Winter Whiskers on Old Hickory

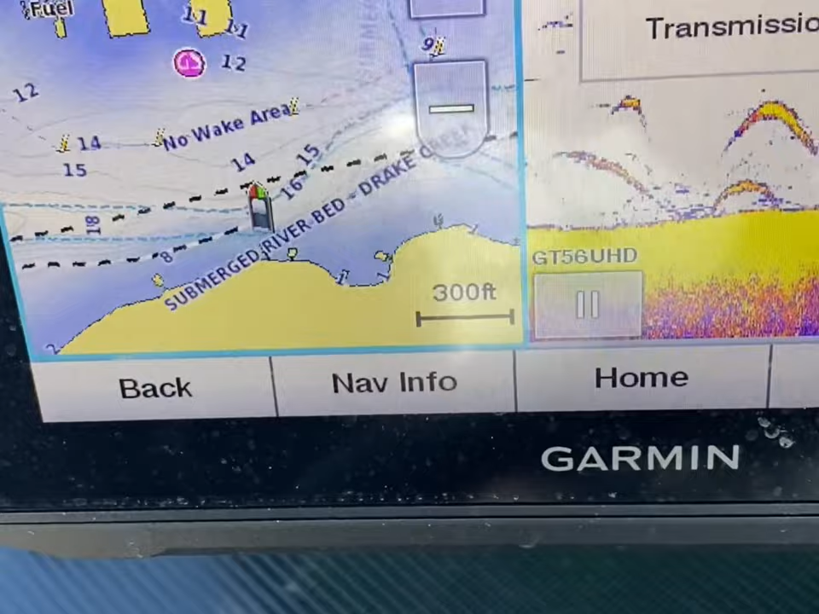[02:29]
Temp's about 6 degrees warmer back here.
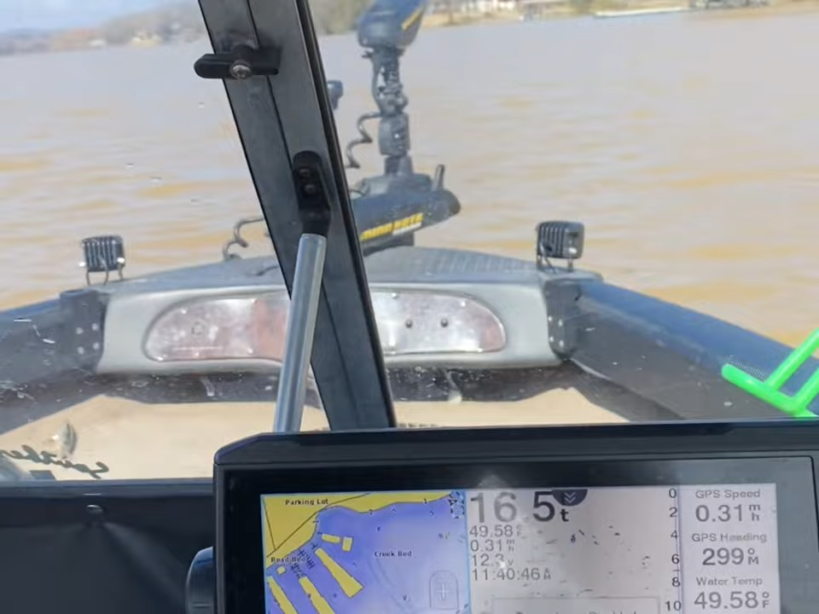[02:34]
On screen: depth 16.5 ft, water 49.58°F, speed 0.31 mph
It's all muddy. Greg, what do you got? That old blue. Let me see him, Greg.
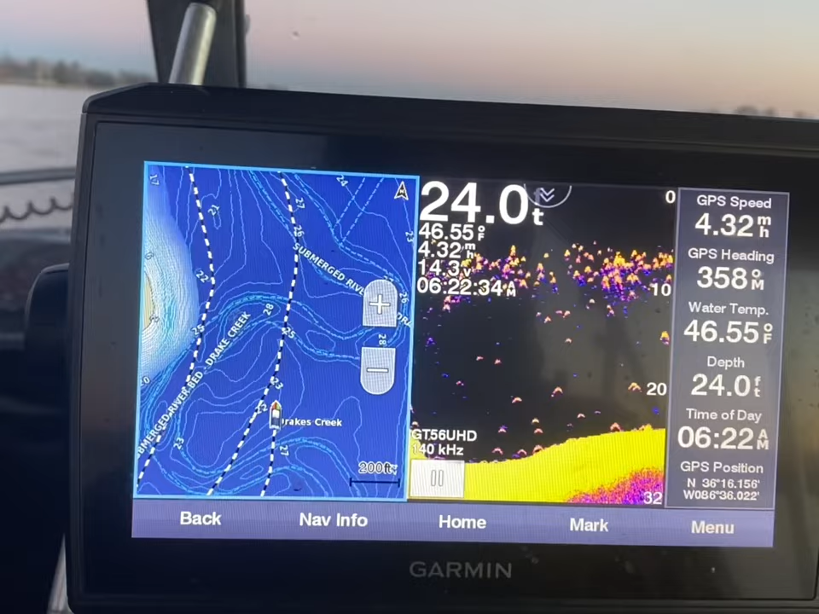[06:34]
On screen: depth 24.0 ft, water 46.55°F
That's changed since yesterday is the water is not as muddy.
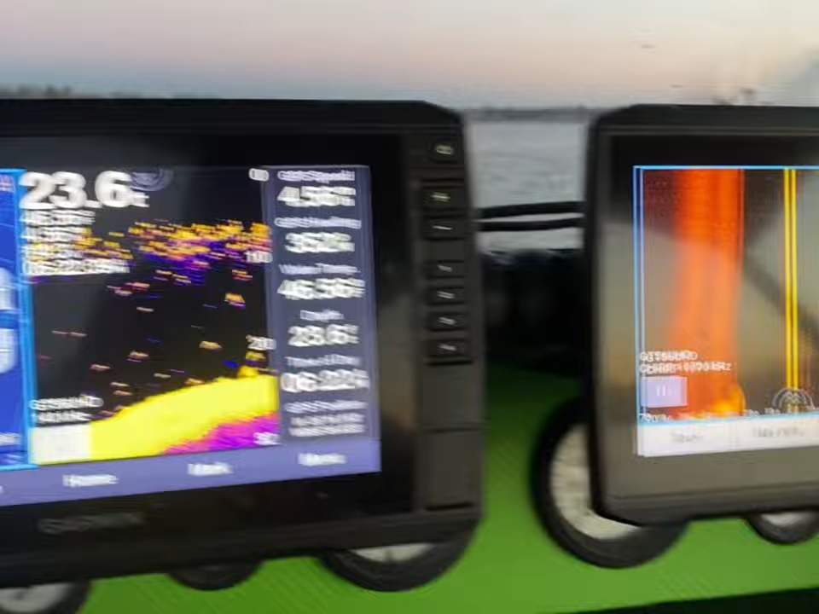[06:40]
It's still warmer back here.
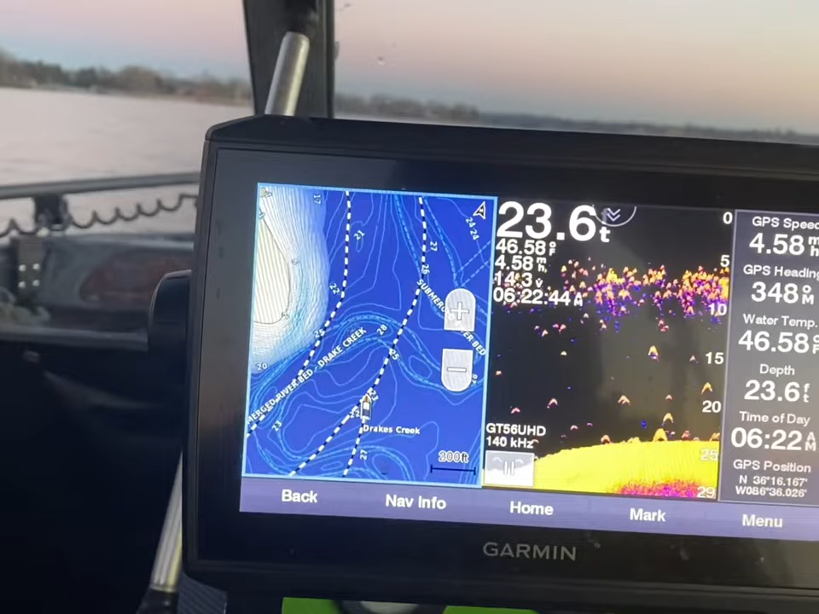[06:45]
On screen: depth 23.6 ft, water 46.58°F
It was 44.9 on the main channel.
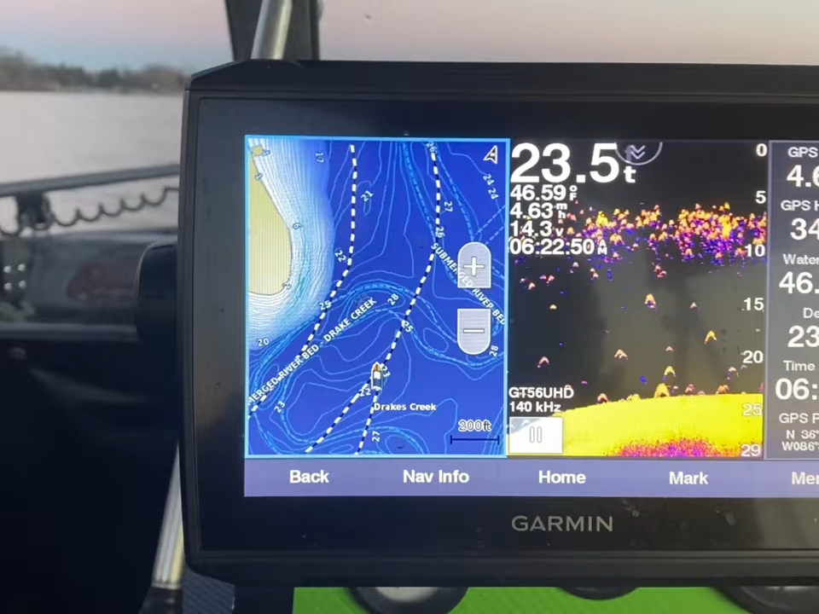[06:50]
On screen: water 46.59°F
So got a bunch of thread fins, probably some gizzards, white bass, stuff like that down on the bottom.
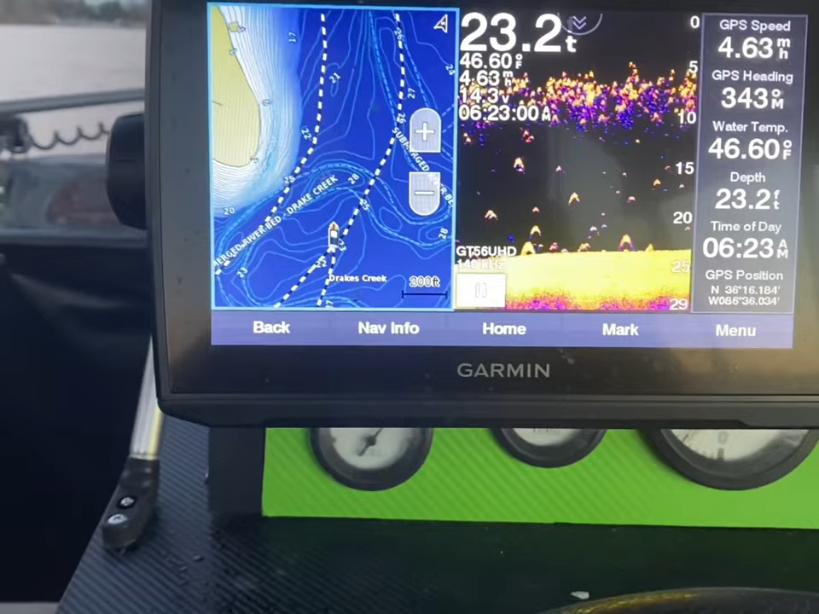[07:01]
On screen: depth 23.2 ft
But we're just gonna get in here and scan. Back there's where we caught those fish yesterday.
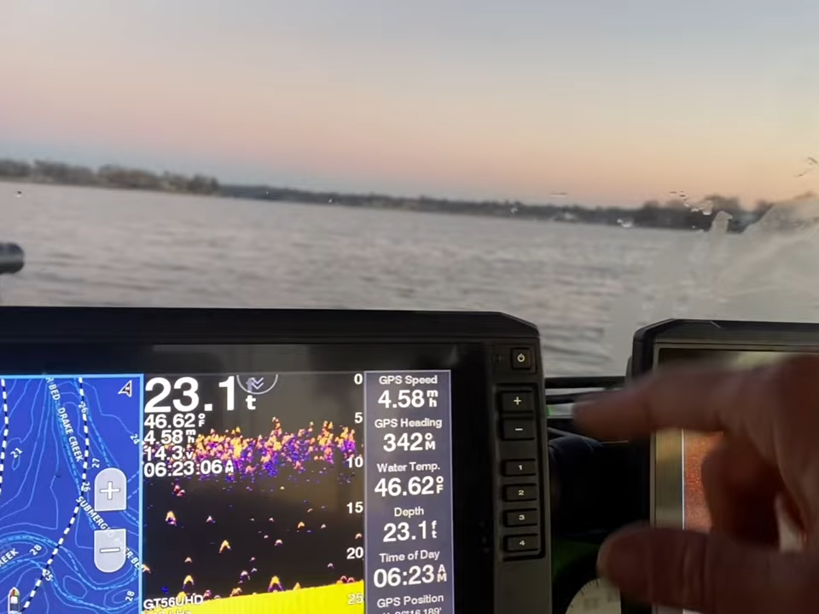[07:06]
On screen: depth 23.1 ft, water 46.62°F, speed 4.58 mph
There's a marina, if you can see all that rock right there.
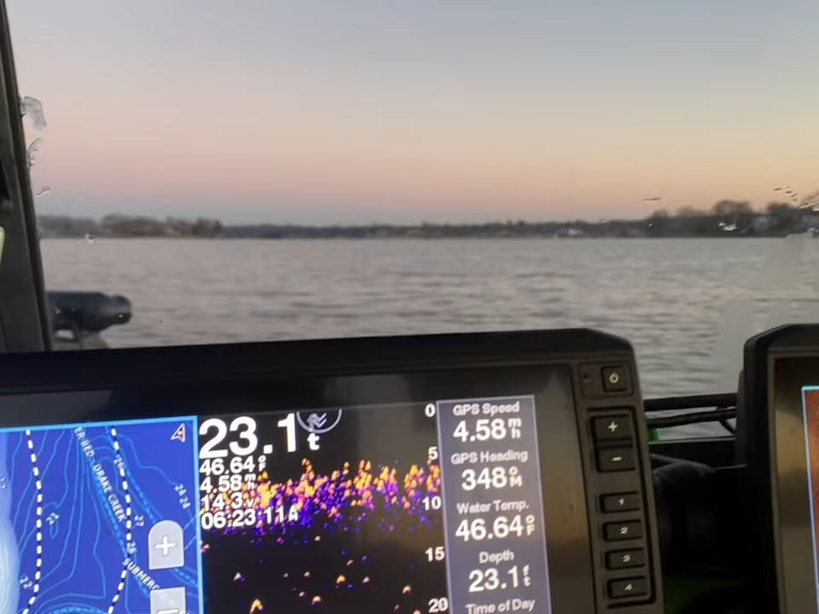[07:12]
On screen: depth 23.1 ft, water 46.64°F, speed 4.58 mph
There's a marina around that point. That's where we caught those fish yesterday. So we're going to work our way back in there and see what we see on the way. We got about an hour till we can fish.